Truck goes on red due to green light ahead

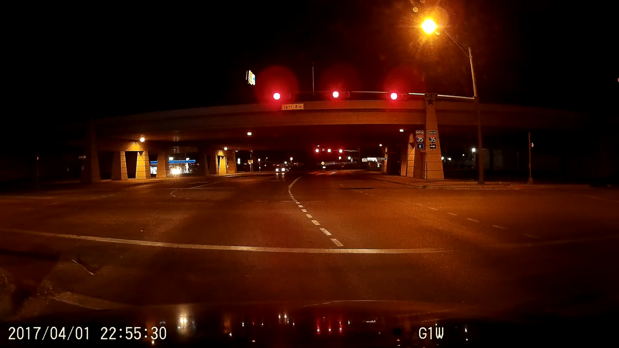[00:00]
Oh, there we go. It wasn't open. That would be better. Oh, he ran a red light, didn't he? It's totally red. Yeah. My goodness.